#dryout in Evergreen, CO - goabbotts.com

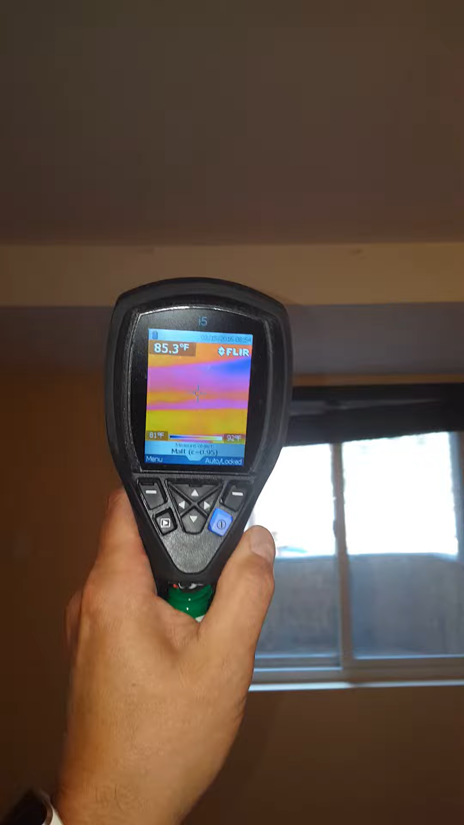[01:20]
On screen: spot 85.3°F
As you can see here, you kind of see the moisture on the ceiling still with the infrared camera. So we're going to get some asbestos testing pulled today.
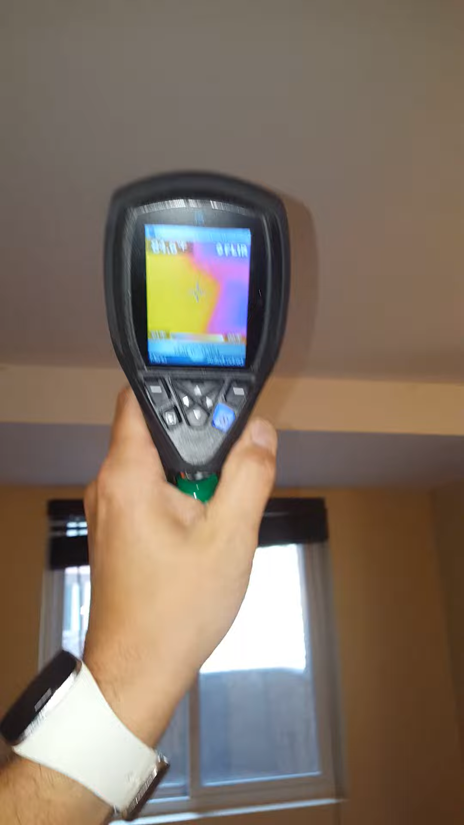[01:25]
So obviously we're going to need to be pulling some of the ceiling to get the wood framing dried out.